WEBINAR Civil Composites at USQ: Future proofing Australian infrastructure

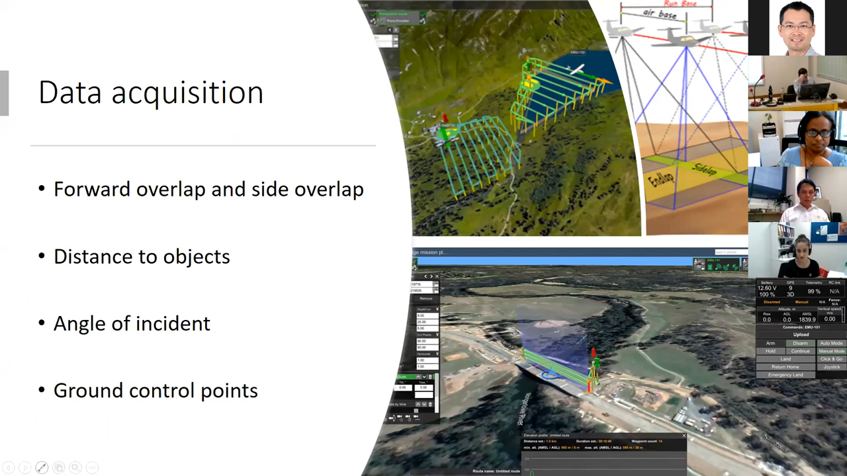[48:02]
We've done the example of the bridge, which was the five span concrete bridge in New South Wales. And we tried to come up with how this factor is actually impacting our result. So this is the result we got for the different overlaps on camera tilt.
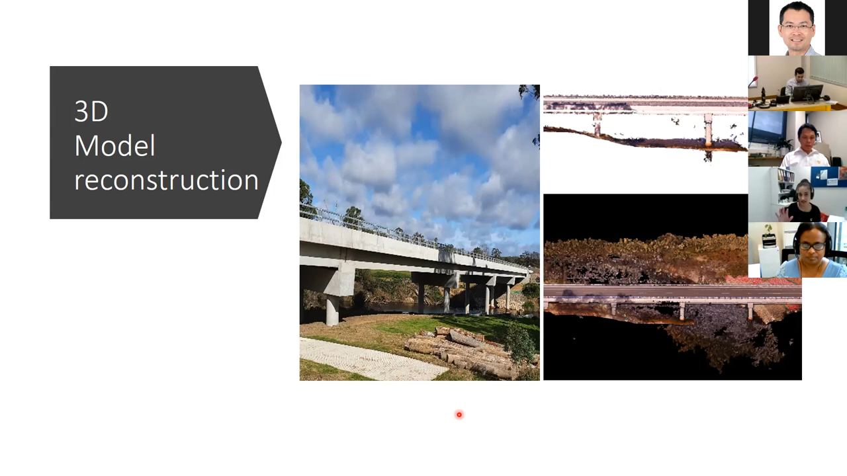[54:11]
Yeah, I put the close up, which is no big deal if you actually know when to go and take a photograph and try to avoid it. But it can be creating an issue for you if you don't take it right in right angle or in different time of day. So this is what we've done so far. What we're hoping to do. Yeah, I'm going through the The next step we're trying to do is like to be able to use use those imagery to automatically detect the features and cracks or something which is important in inspection and we would be able to say which part of the bridge has the problem and needs the maintenance and repair and we are hoping